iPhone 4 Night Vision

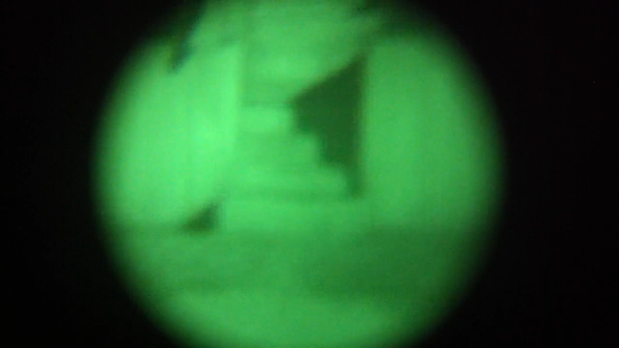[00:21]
It's just generation 1 night vision though. Nothing real fancy, nothing like today's military stuff. It was a night vision monocle
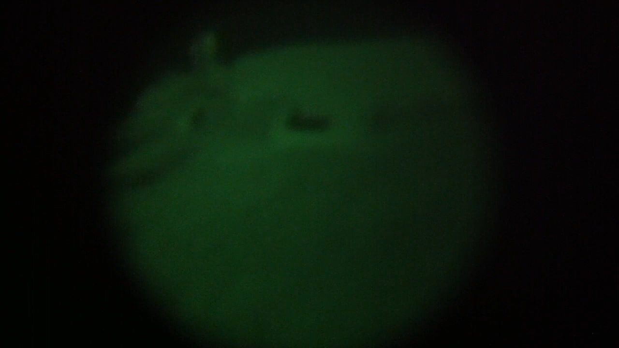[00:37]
that I got at Harbor Freight probably about 5 years ago.
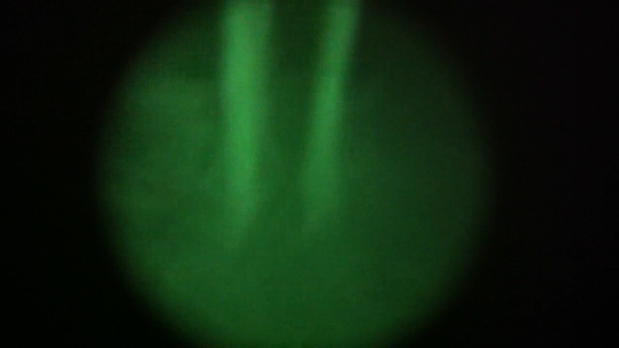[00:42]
It'll all work but it seems like more of a novelty now.
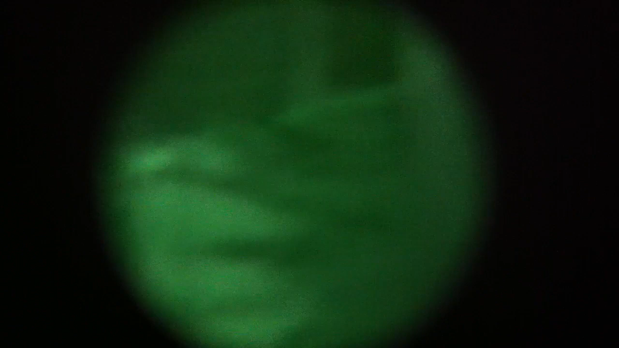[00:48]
You can see the image magnification on here is only, not really image magnification but the image intensity is only a good 20-30 times. Nothing real big.
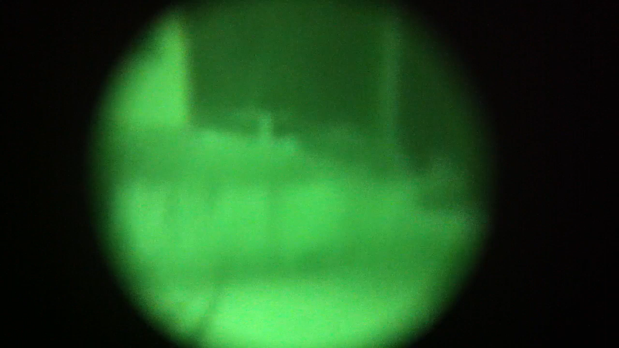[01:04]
It doesn't like to focus too well with the iPhone.
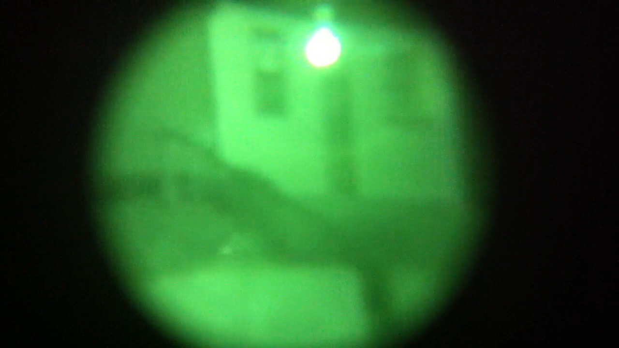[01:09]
The iPhone does auto focus, thus you have to manually turn it to get it to focus. You hear it click, that's because it's going to hold it down to keep it charged.
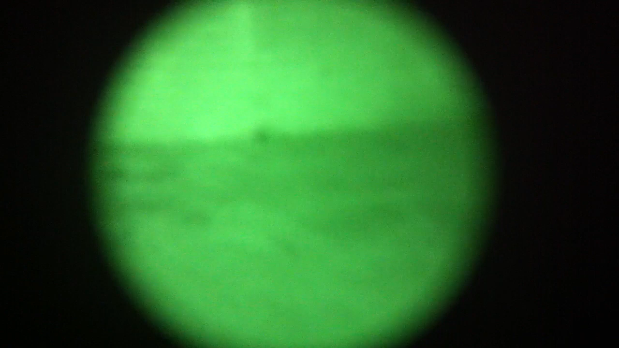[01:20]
If you take your finger off the uh, it doesn't stay on. But it will stay on but it will slowly fade out because you're energizing it.
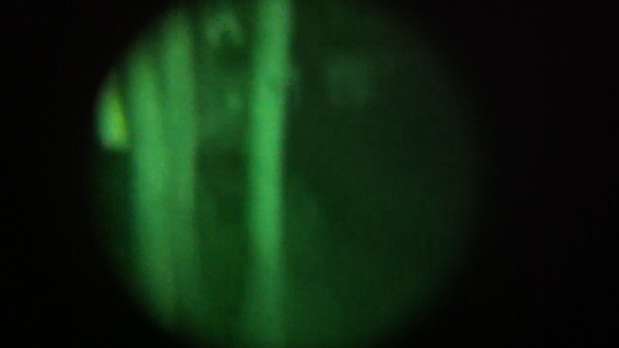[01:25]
But it's also got an IR spotlight in there.
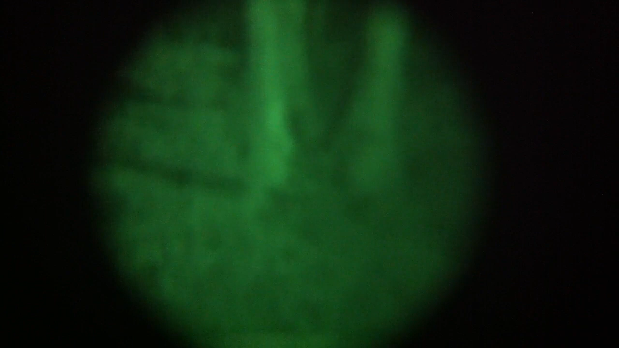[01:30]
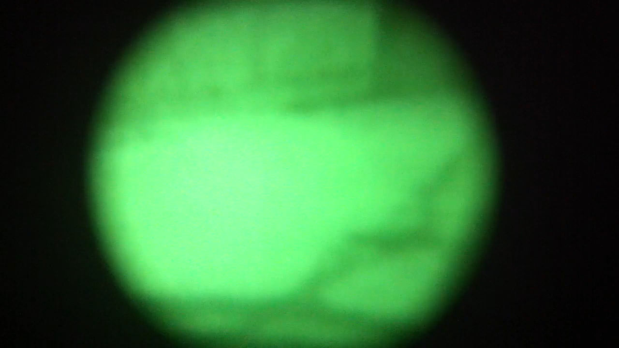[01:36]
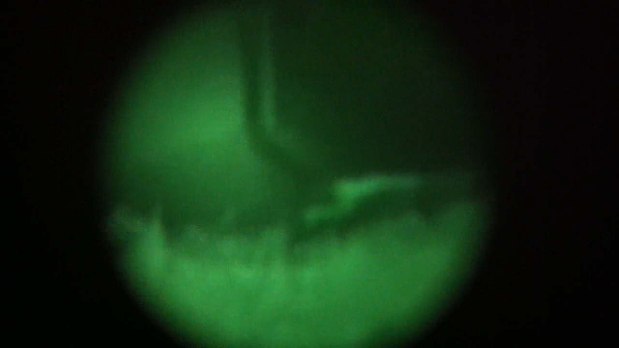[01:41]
Good for total darkness. Most otherwise just...
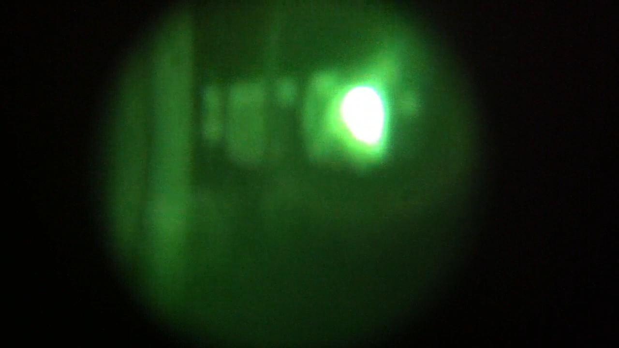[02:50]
this is about a 10 minute hack to get to work and fit on the night vision and even in the iPhone 4
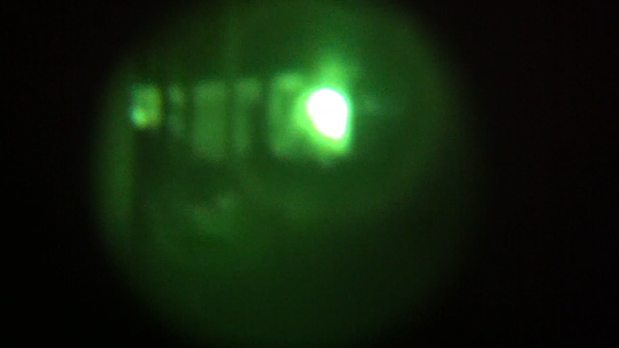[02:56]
It took about an hour and a half to fully adjust it to where it's centered